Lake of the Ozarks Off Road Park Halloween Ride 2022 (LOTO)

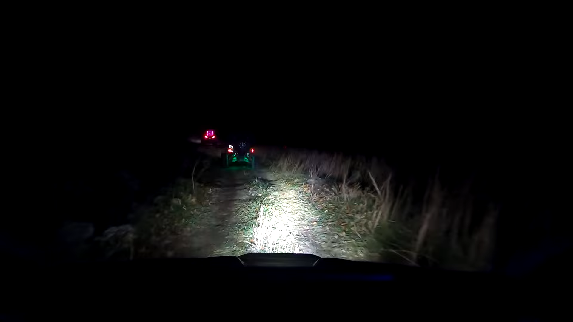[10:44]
And I didn't show it, but they had, like, a haunted house. Well, it was actually a haunted barn. And we went through that, and then they started the group right there. So I didn't put much of the group right at night. And the video just isn't too good. I didn't have my light bar on the roof line because I wanted to blind the guy in front of me.